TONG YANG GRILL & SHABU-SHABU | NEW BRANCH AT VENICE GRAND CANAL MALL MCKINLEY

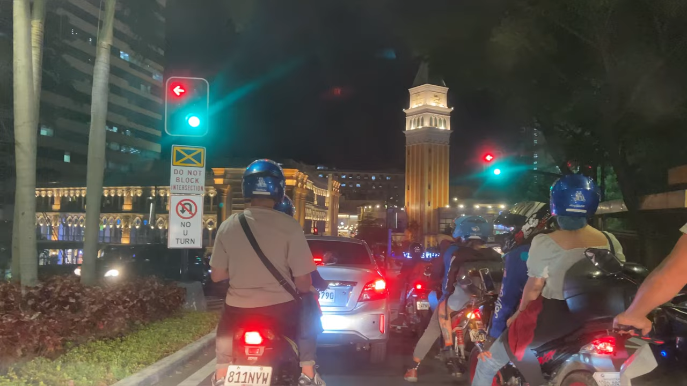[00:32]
Naging busy lang talaga dahil ang daming ganap sa school ni Kyrie. So, as you can see, nandito tayo sa Venice Grand Canal. Meron tayong pupuntahang bagong bukas. I mean, di naman na siya bago, pero bagong branch ng Tongyang.